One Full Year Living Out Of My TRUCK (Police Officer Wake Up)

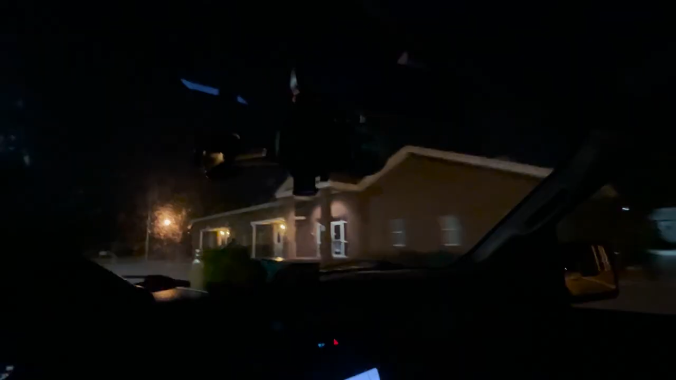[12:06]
Here's the church. I think it would be fine if I just like parked right here.